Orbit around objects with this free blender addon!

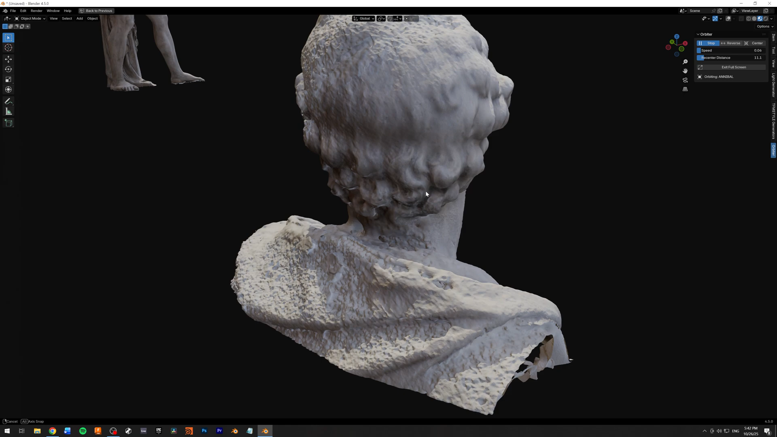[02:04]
But it's nice to just have the option to orbit around an object without having to change anything and just,